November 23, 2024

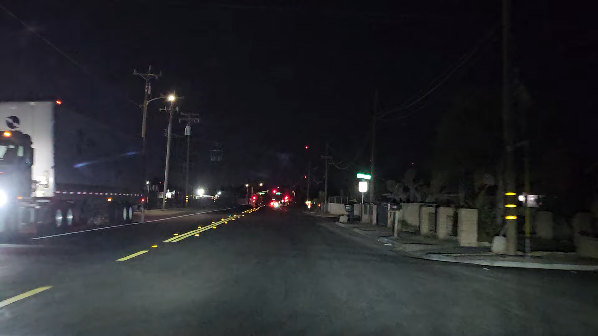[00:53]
the first call came out as as castle loma it's kind of weird too castle loma so i don't know if she hit another vehicle or we'll find out i wonder if this is it this is on madison so there's another one at castle loma but we have to go check it out guys